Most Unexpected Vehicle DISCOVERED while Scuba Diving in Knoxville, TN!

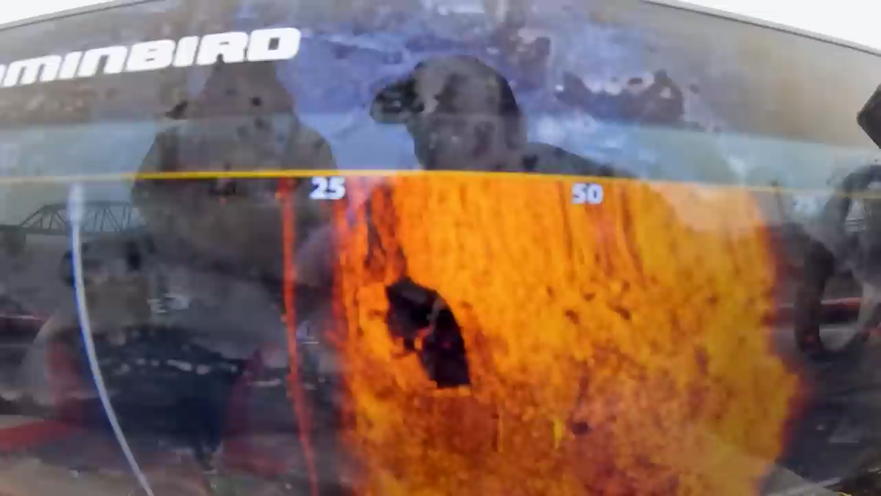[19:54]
100%. Yeah. Man, we got a lot to dive on actually today.
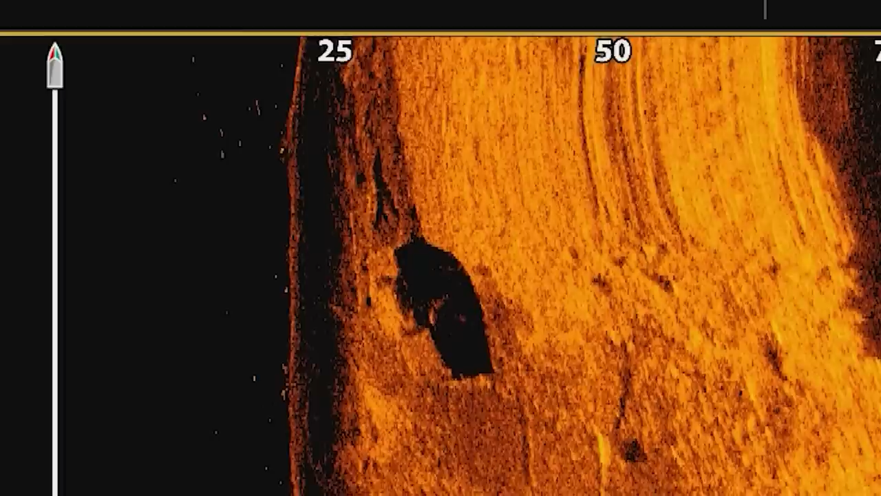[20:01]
It's a good looking car. I don't know about diving on the truck, but I want to hit all the cars because
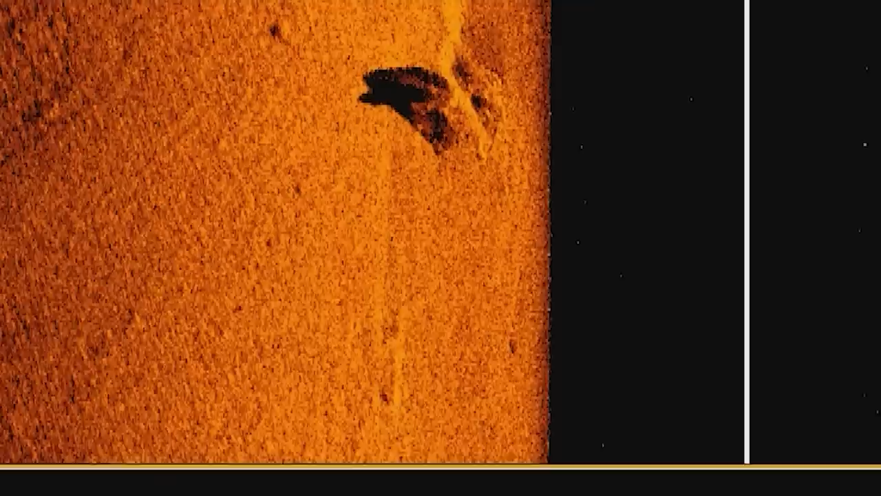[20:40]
It might be a little buried, it looks like a wheel shadow. Is there another bar?
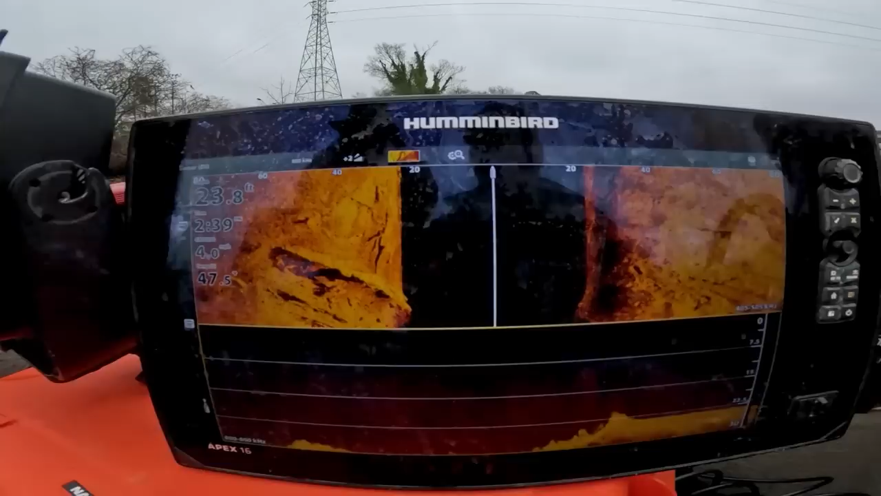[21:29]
I just wanted to look really quick.
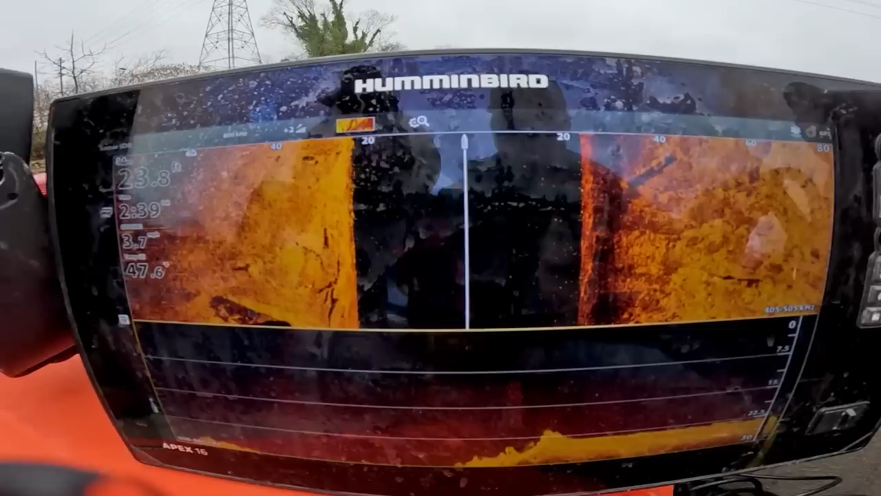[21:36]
Oh yeah, the car could definitely come through. Guess we'll zip back up and I'll get my gear on, do some diving.